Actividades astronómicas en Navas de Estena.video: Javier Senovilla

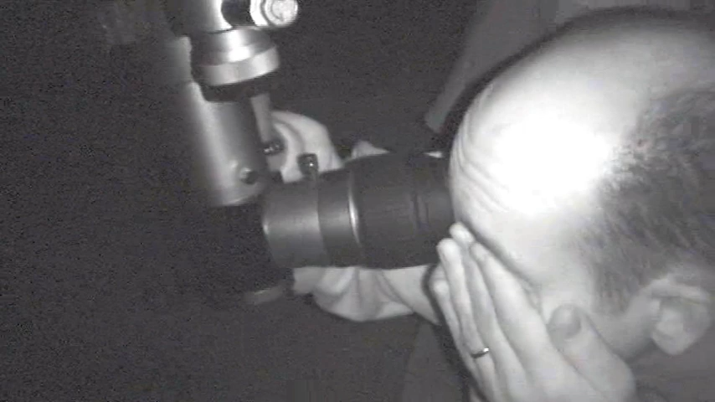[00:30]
Ah, vale, que es el cámara oficial. Entonces, esto va con infrarrojos, aquí estoy, esto no lo ve. ¿Lo ha llegado a ver, Eor? Sí, está mal. ¿Alguien?
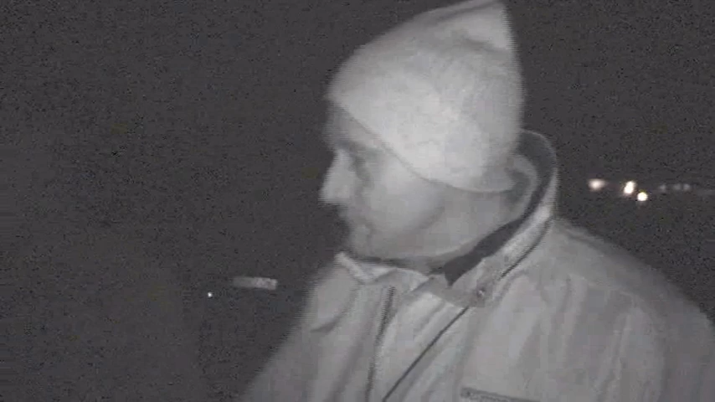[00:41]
Venga, ir pillando. Hostia. Una mancha. Está, creo que es el golfo, está aquí. Sí. ¿Lo pilláis?
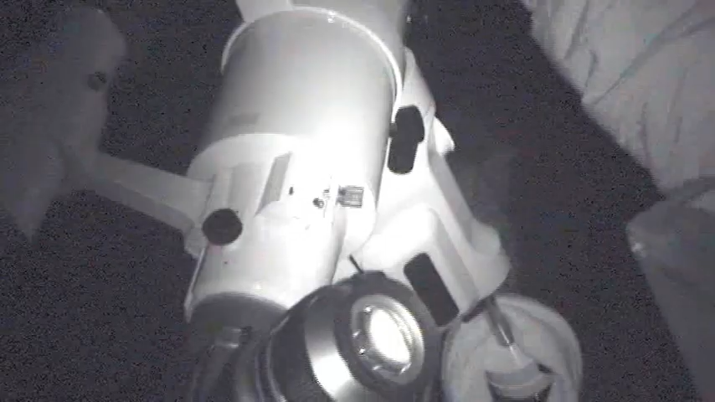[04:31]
Sí, ya está. Baja la lente y ya se empieza a mojar. Está empezando a helar. Está ya mojándose. Y para que se empañe ya. Yo voy a recoger ya, también.